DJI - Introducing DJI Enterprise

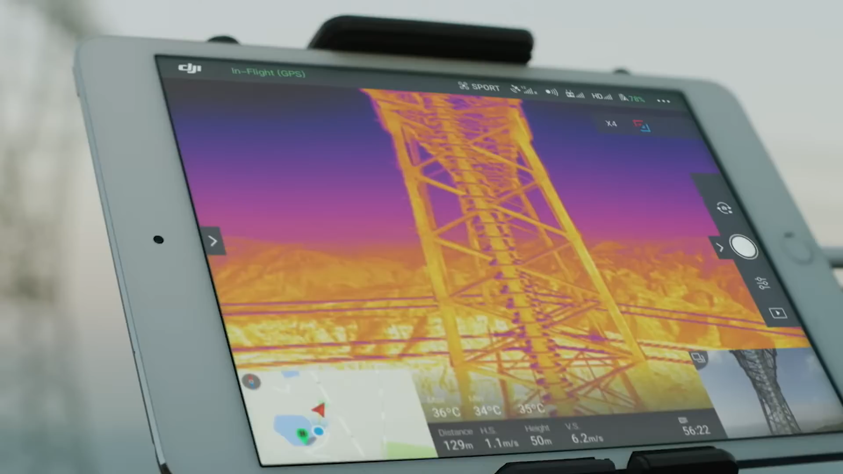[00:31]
On screen: max 36°C, min 34°C
With 30 times optical zoom, we rarely have to fly any closer than 30 meters from the turbine.